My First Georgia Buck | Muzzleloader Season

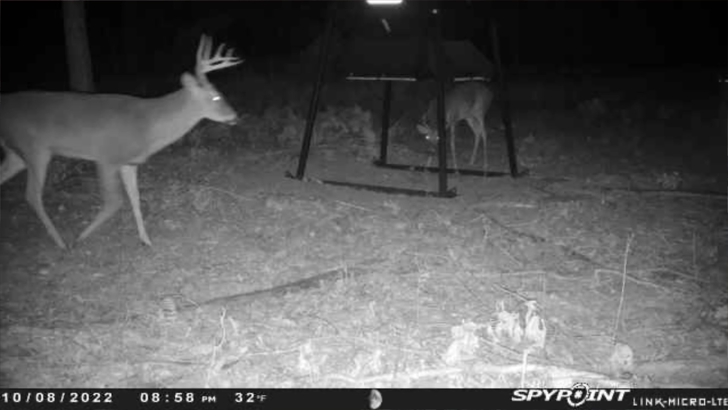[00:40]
I'm calling Bully. He's always at the Pine Island feeder, and every time he's there, he's his ears are pinned back and he's pushing other deer around.